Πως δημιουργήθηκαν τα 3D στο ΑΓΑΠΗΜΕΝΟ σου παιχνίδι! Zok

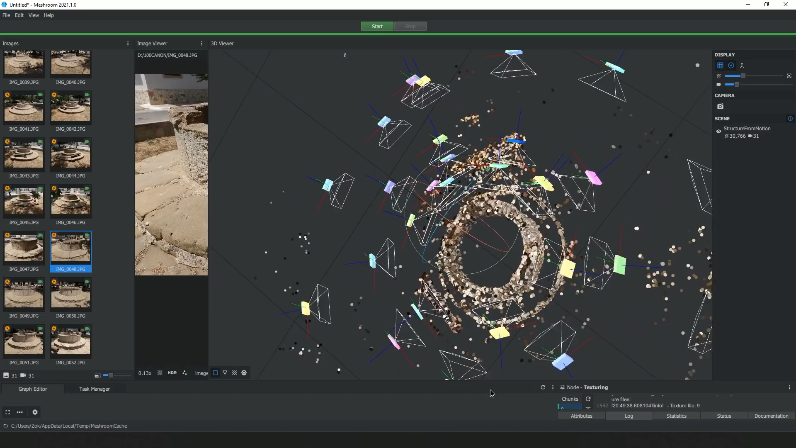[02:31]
Και αφού φάς τα μακαρόνια βλέποντας την αγαπημένη σου σειρά στον δεύτερο υπολογιστή, γιατί ο πρώτος σε περίπτωση πας να ανοίξεις ταινία απλά θα πιάσει φωτιά, θα καταλήξεις με αυτό το τελικό αποτέλεσμα.
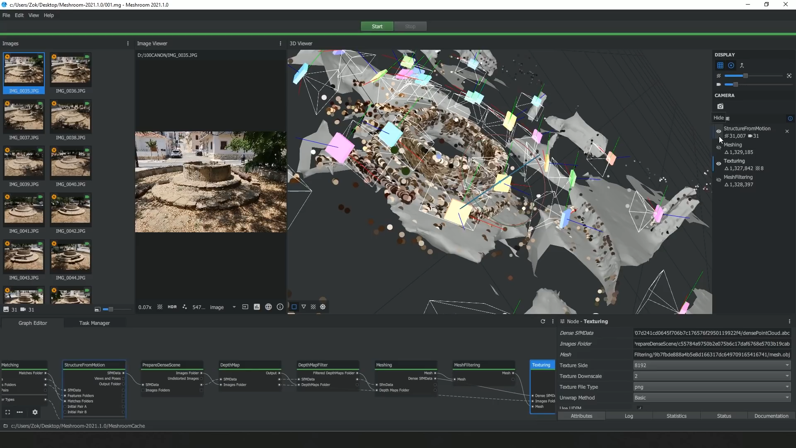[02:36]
Πατάς το Texturing και παίρνεις όλα τα αρχεία τα οποία δημιούργησε το Meshroom, τα βάζεις σε ένα φάκελο και ανοίγεις το MeshLab.
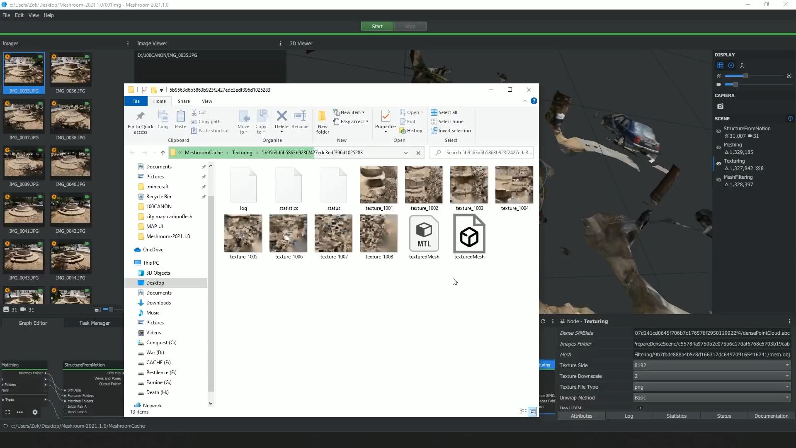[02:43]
Σβήνεις οτιδήποτε θεωρείς περίτω από το 3D μέσου και ορίστε, είσαι έτοιμος να χρησιμοποιήσεις το πηγάδι σου για ό,τι μπορεί να χρησιμοποιηθεί ένα πηγάδι.
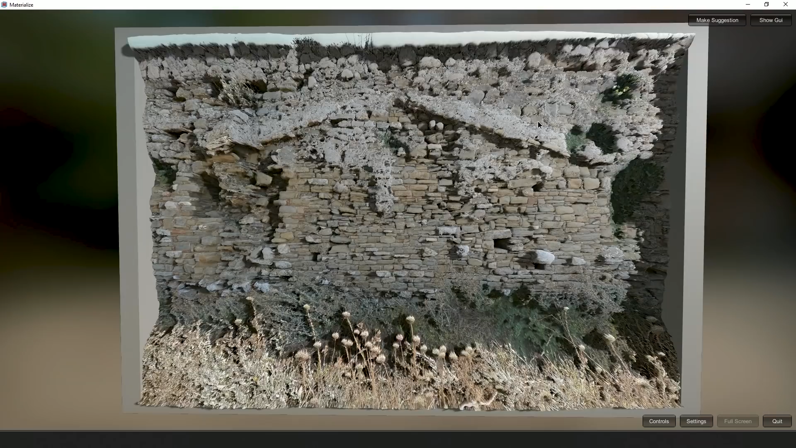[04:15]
Βλέπουμε το πώς μερικές στατικές εικόνες κάνουν κάτι να φαίνεται, λες και έχει πέσει άπειρη δουλειά, 3D κτλ.